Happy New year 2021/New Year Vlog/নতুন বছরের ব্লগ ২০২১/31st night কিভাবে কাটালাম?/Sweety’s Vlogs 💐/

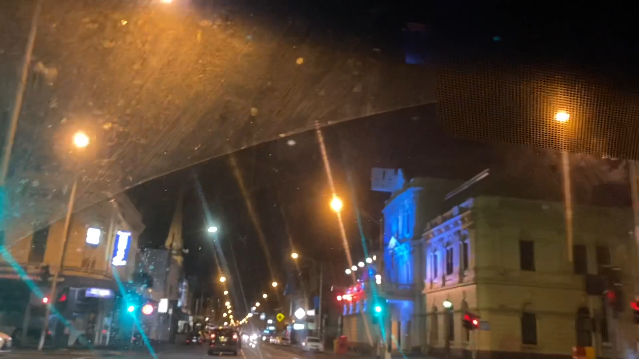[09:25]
তোমাদেরকে ব্যাক ক্যামেরা দেখিয়ে দিই, এভাবে আসলে সিটিটা সাজিয়েছে, ওভাবে জাঁকজমকভাবে কিছুই করা হয়নি।